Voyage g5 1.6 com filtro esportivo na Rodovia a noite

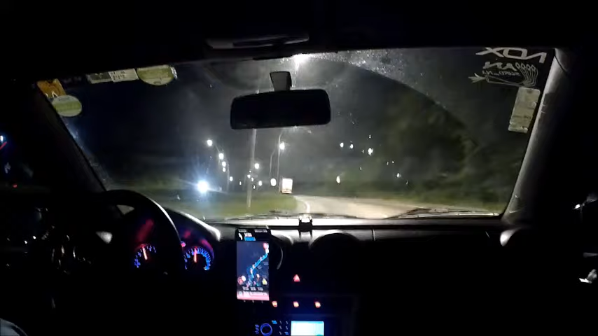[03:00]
Rotações mais altas O fio terra esportivo Auxilia demais Vou abrir um pouquinho aqui Já em rotação e baixa Ele não auxilia não O carro fica Um lag O carro fica preguiçoso Passamos
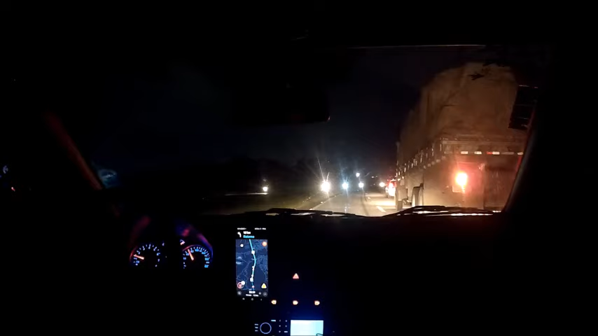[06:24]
O freio tem Ele ligou a seta Eu freio Me assustei Porque eu podia ir Ele podia também E ele me jogar Pra fora da pista Caminhão IBR Porque minha carteira Minha habilitação É pra carreta E eu já dirigi Caminhão já E dirijo Eu não faço Socorro de caminhão